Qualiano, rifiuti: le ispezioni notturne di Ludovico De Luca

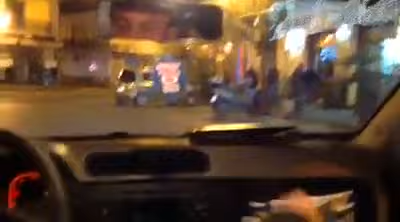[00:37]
già se vai oltre questa macchina ci controlla il nostro comitico.